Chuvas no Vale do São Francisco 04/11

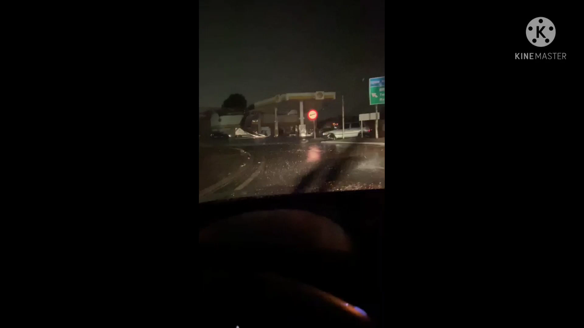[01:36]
Vim de Juazeiro, abastei aqui Quando cheguei aqui, cadê o posto?